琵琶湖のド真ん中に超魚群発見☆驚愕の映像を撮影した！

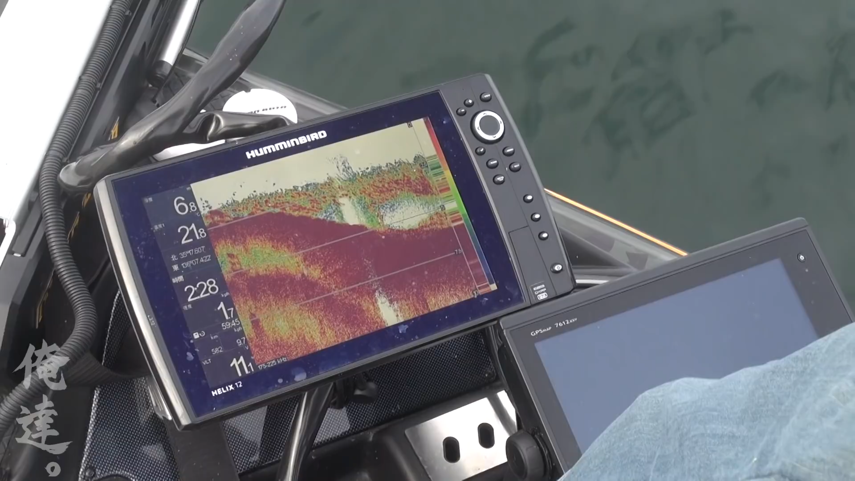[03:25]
魚ですね。 全部魚です。 ここ 近いんですよ。
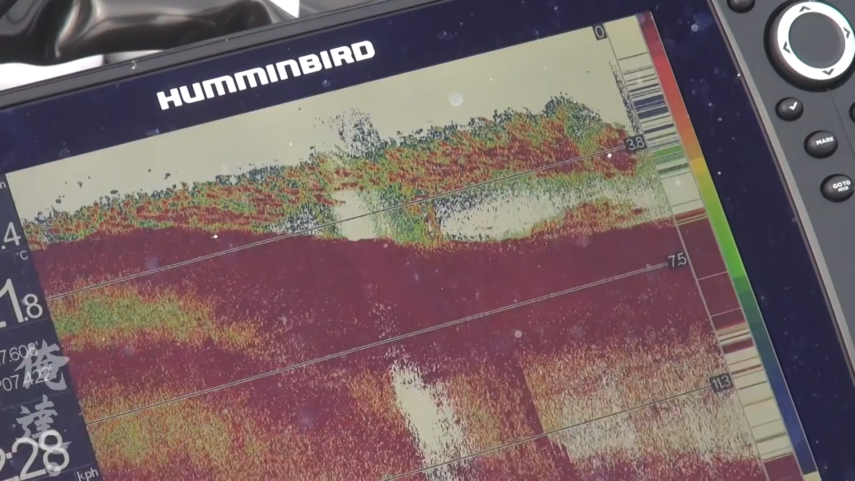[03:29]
ってことは水深の中
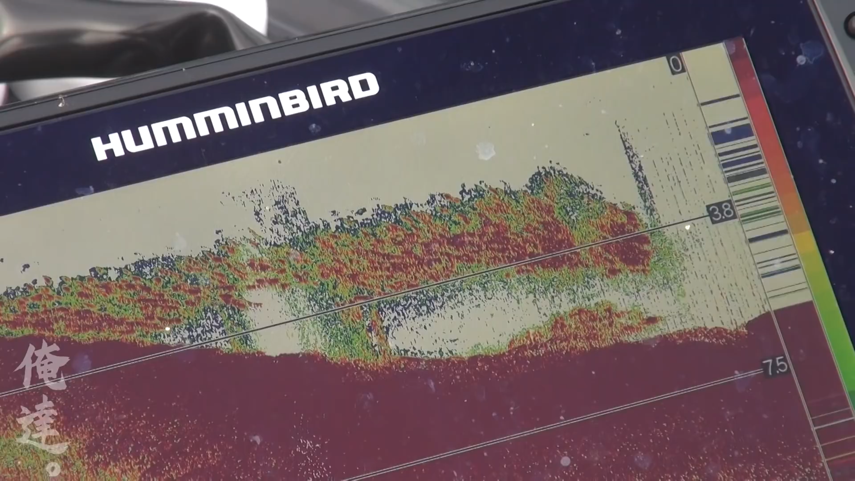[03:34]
層ぐらいにもうドッバーいますね。
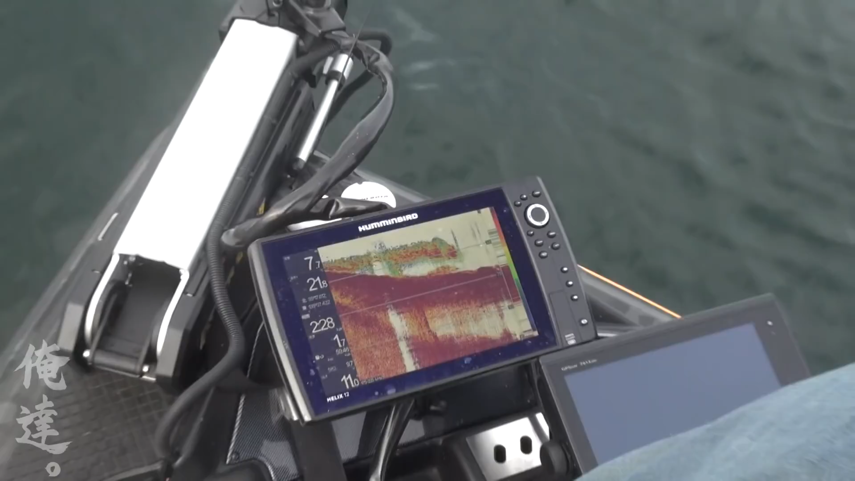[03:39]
ドッバーいるんですよ。 ドッバーいますね。 ドッバーいるけど、でもこんなもんじゃないですからね。 あ、もっといるんですか。 もっといました、もっと。
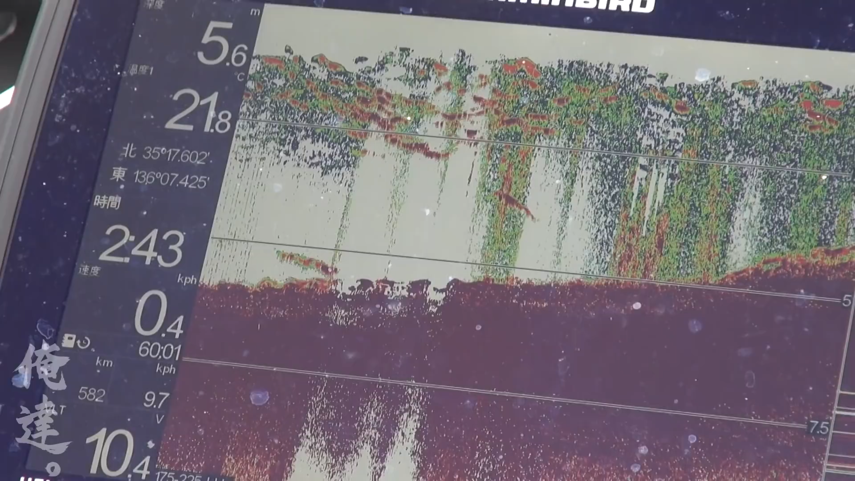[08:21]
On screen: depth 5.6 m, water 21.8°C
もう下から上までだらけですよ。